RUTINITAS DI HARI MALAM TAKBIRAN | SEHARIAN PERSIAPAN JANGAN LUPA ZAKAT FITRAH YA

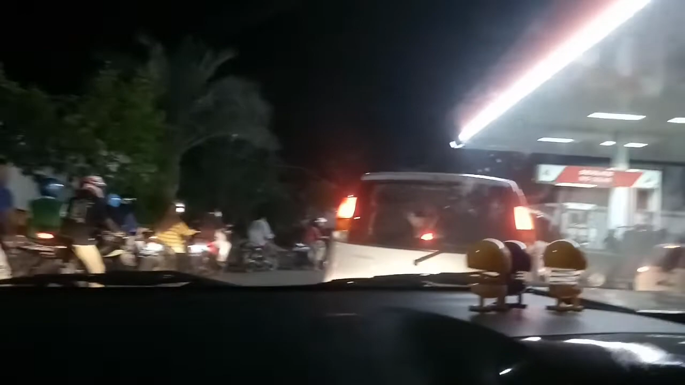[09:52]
Dan kita nggak lupa juga untuk ngantri di pom bensin untuk ngisi pom bensin supaya besoknya itu kita bebas mau kemana aja. Dan di sini di malam takbiran tuh benar-benar ramai banget, sampai mobil dan sepeda motor itu benar-benar ngantri panjang pakai banget.